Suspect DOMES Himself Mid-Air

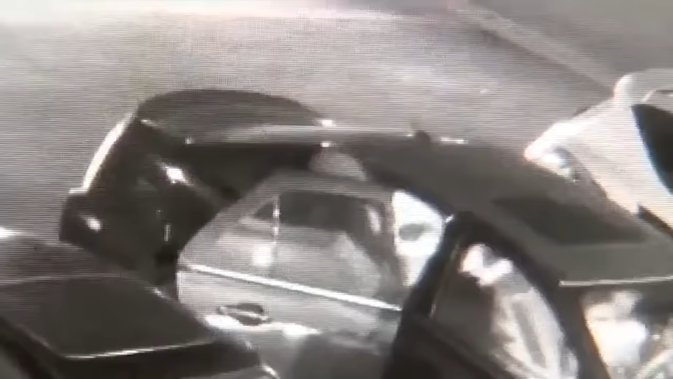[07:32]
One female victim jumps out, runs into the Denny's, and starts screaming, "They be robbing out there, call 12.
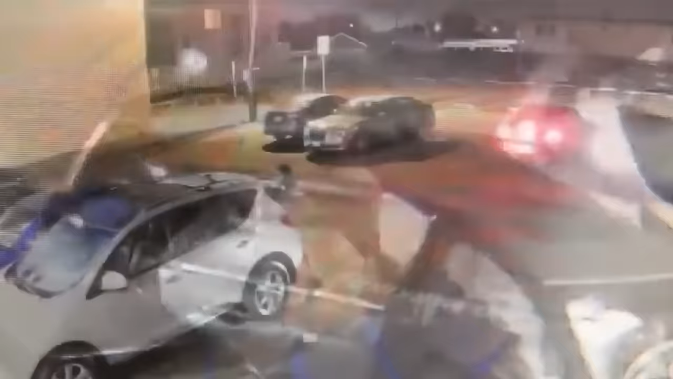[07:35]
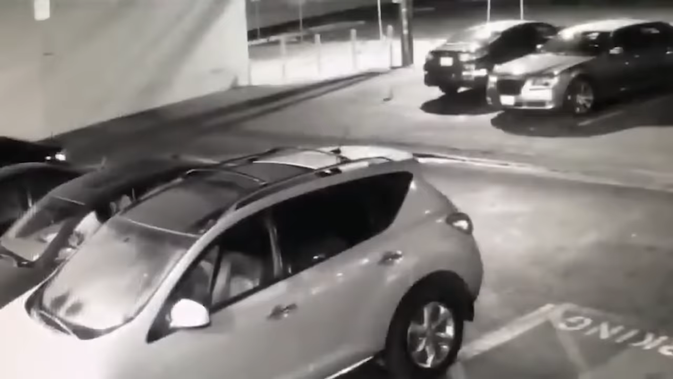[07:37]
The driver of the vehicle says, "F this, I don't gotta be here for this," and throws it in reverse, striking our robber with the door.